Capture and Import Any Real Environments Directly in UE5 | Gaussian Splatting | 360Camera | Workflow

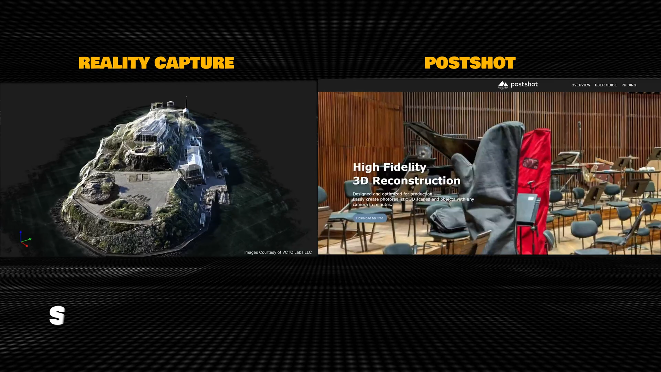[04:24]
this stage you can either use reality capture to speed up the process or go directly in post shot for me reality capture struggle to align all